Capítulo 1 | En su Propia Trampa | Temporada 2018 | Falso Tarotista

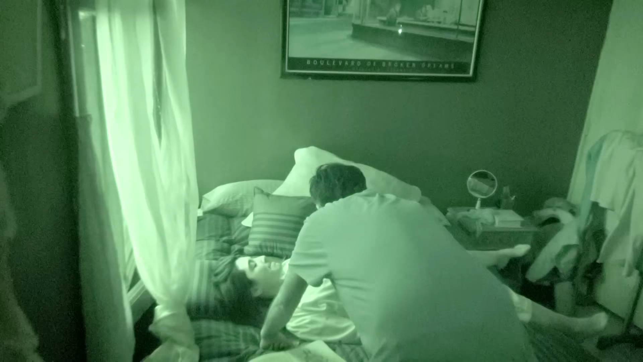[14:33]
Siento que se está aprovechando totalmente de ella, porque obviamente es que la está tocando, ¿no? No vemos bien la imagen, pero la está tocando.
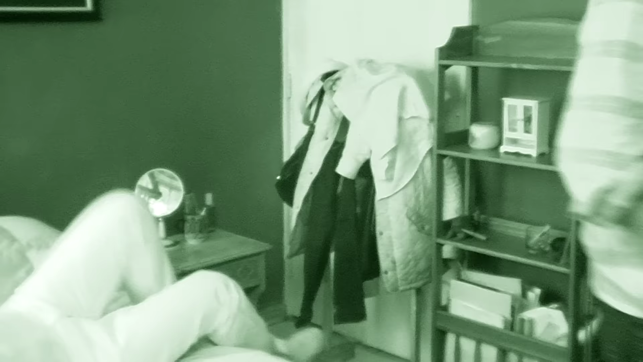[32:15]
¿Te pones el cierre abierto? Es que algo está haciendo el... Lo más probable.
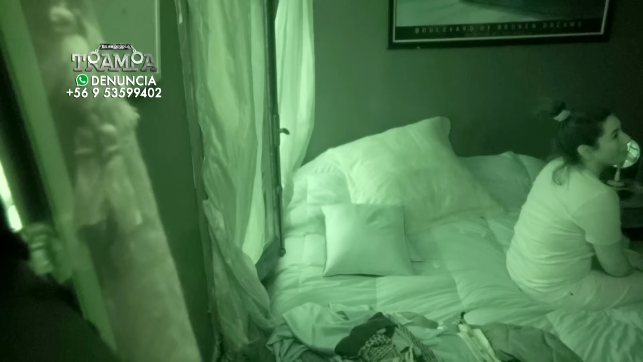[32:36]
Nosotros lo estamos viendo, la imagen más o menos nítida, pero la pieza está oscura.
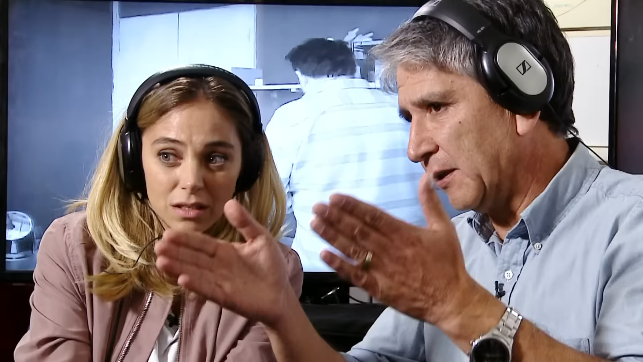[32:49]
Esto es un night shot.
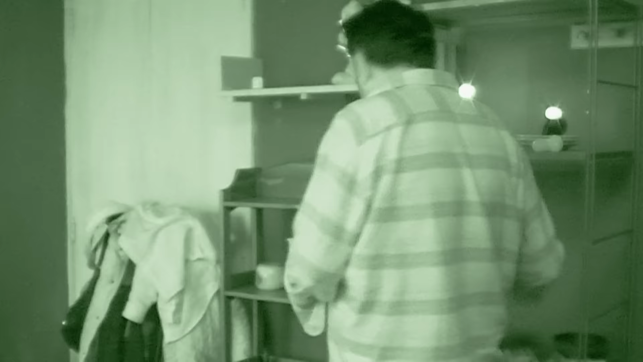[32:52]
Este pseudo tarotista se comienza a poner cada vez más peligroso. Para descolocarlo, le pedimos a nuestra actriz que llore por su supuesto novio que la dejó, pero nada lo detiene.
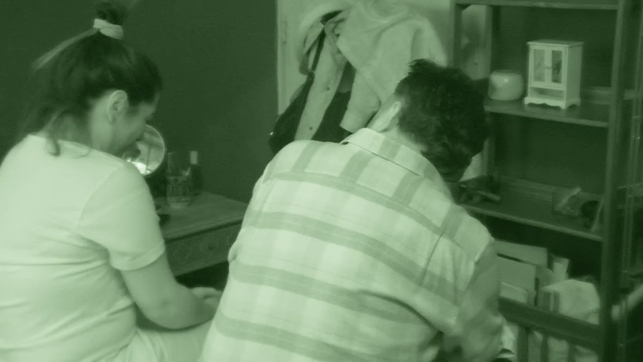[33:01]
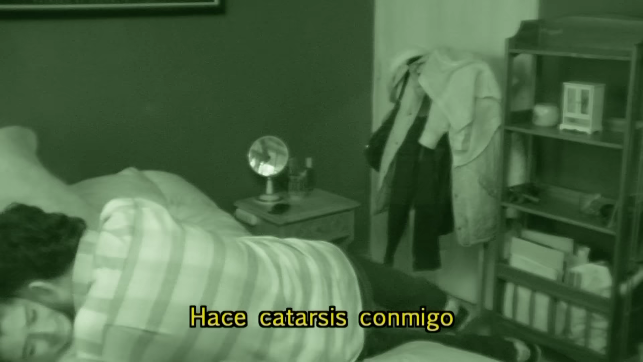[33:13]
Mira dónde está. Mira, le está tocando.
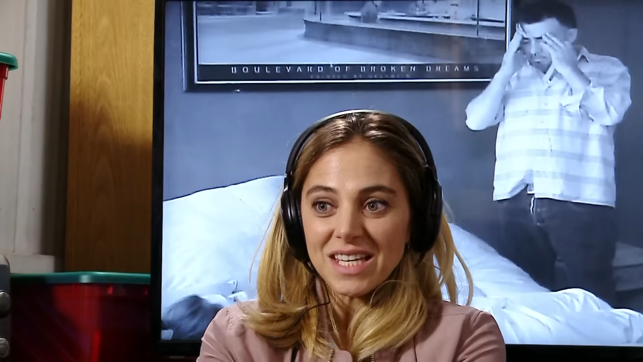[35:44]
Estás con el cierre abajo, que además no puedo dejar de mirar, que me perturba.
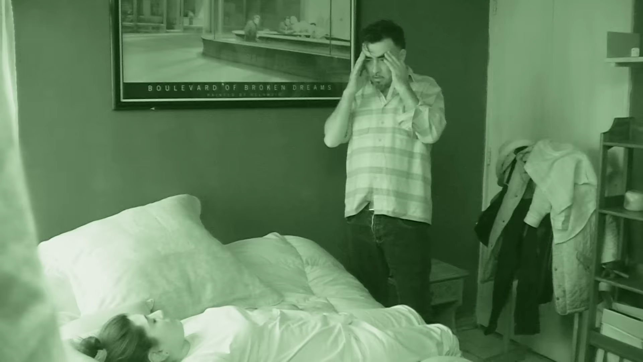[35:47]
Sí, tiene el cierre abajo. O sea, el cinturón abierto, ¿ves?
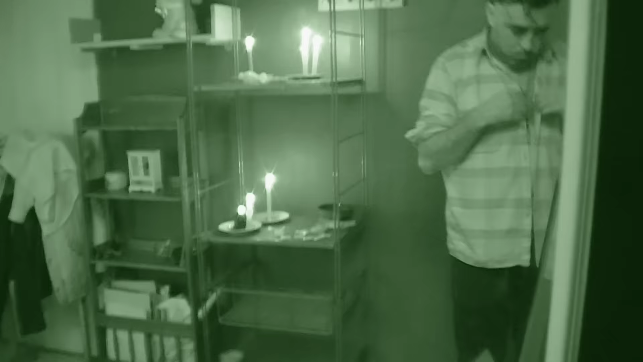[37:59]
Mira. Está escuchando, atento. Sí. Se está mordiendo el labio de abajo. Mira, y se está poniendo hasta la camisa mal, mira. Sí. Los botones no corresponden.